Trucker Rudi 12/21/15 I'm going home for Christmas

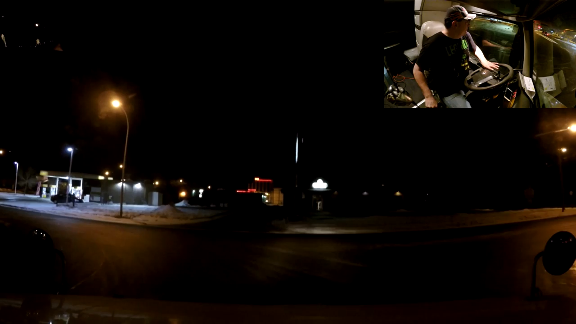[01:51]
It's really quiet Anyways let's get back on the road We appreciate you guys coming on and
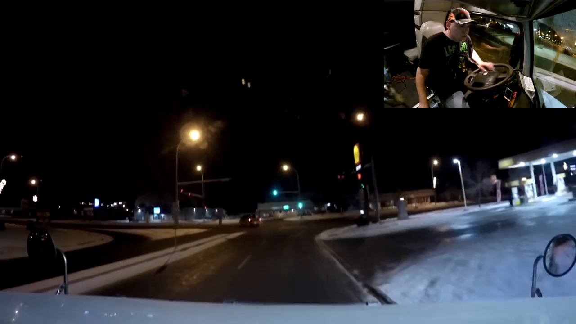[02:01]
joining me today Yeah this is a little bit part of Lloyd Minister Yeah On this side it's Alberta side
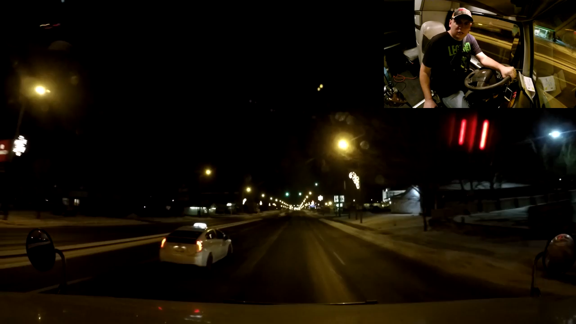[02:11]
Right in the middle of the town we got Saskatchewan border Or whatever way you want to look at it One side it's Alberta On the other side it's Saskatchewan So Whichever way you look at it And one side is definitely not Alberta Yeah Looks like But uh Everybody's going to Tom Hortons Getting their cup of coffee
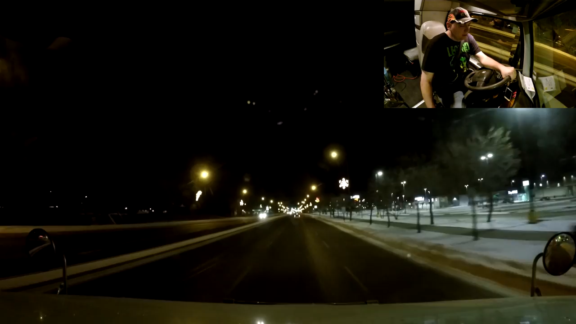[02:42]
Anyways let's hit the road And once you're on the other side let's get going Rolling And let's get some miles out Let's get home tonight I'm just cruising along here on Highway 16